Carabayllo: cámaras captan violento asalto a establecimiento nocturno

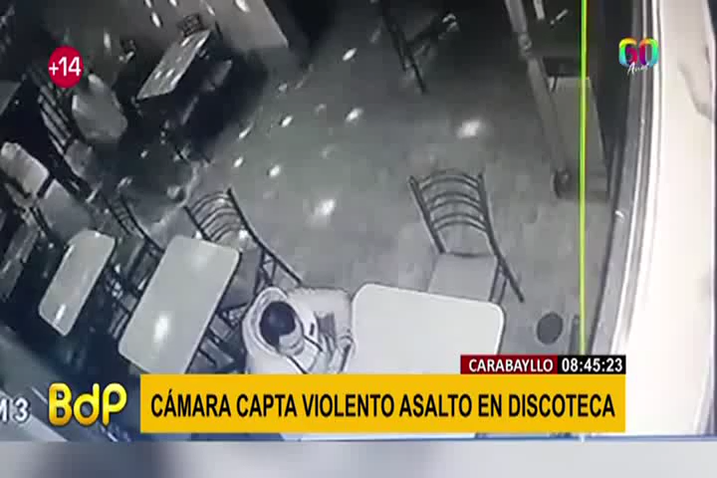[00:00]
En Carabahillo, cámaras registraron un violento asalto en un restaurante bar. Ahí estamos viendo a estos tres sujetos encampuchados, con armas en la mano, atacando a uno de los comensales. ¿Qué necesidad hay de golpearlo, Pamela? Ya tiene el arma, ya le está quitando las cosas. De buenas a primeras, lo golpea. Luego sus sujetos ingresan a buscar la caja registradora y de ahí se llevan las ganancias del día. En este asalto, una persona resultó herida por culpa del accionar de estos sujetos.